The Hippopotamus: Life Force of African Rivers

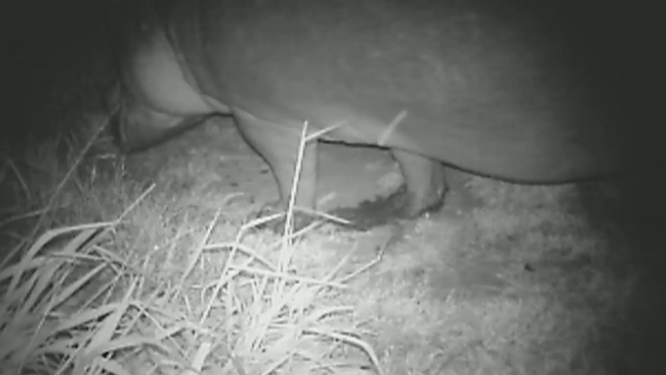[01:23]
They consume about 20 kilograms or 40 pounds of grass every night.